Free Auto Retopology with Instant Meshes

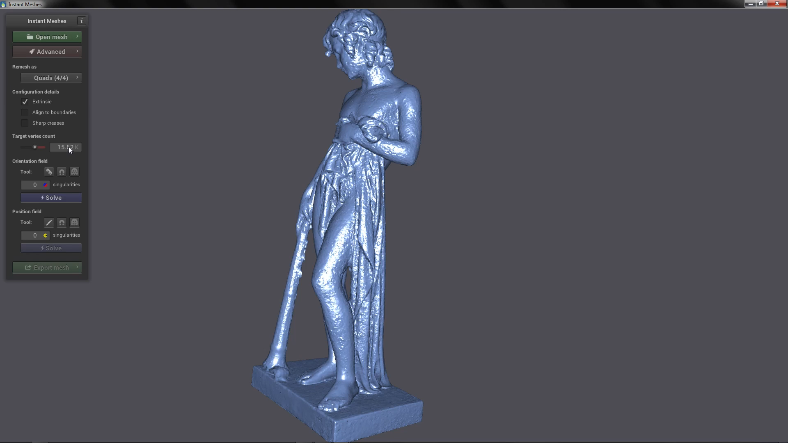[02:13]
In this case we are going to stay at quad 4x4. Here on target's vertex count this is the detail that the mesh will have after the outer retopology. So the lower the number the less number of faces that it will have. In my case I am going to put it at 10,000.
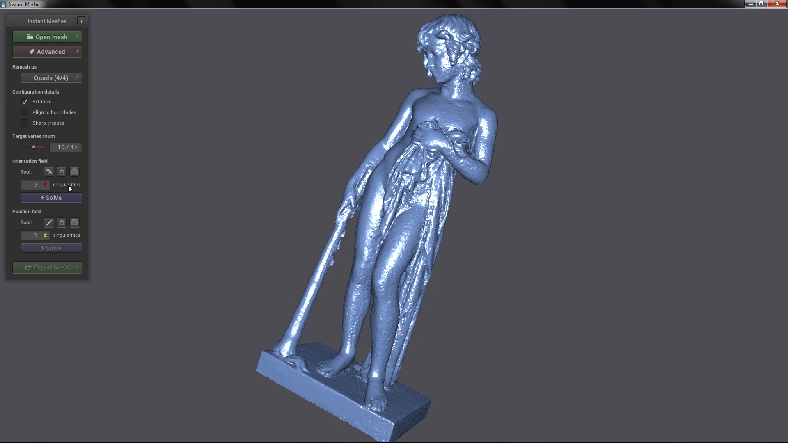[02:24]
So the first step is to click solve on the orientation field. And this is going to generate those lines in our mesh.
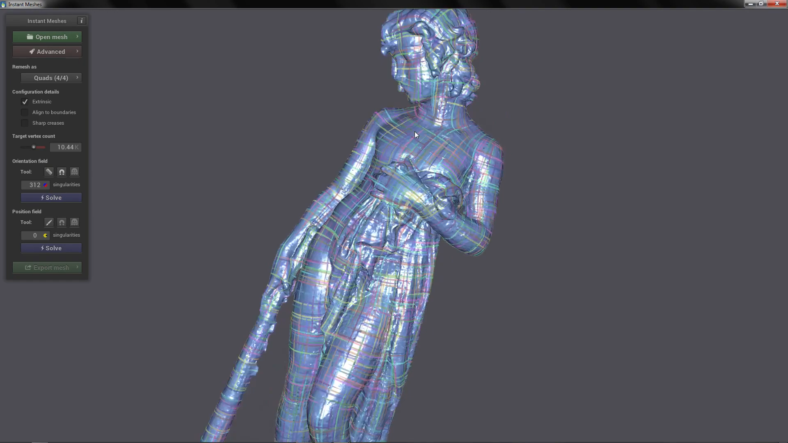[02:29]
With this tool you can draw lines over your mesh. And this way the topology of the retopology is going to follow or try to follow those lines.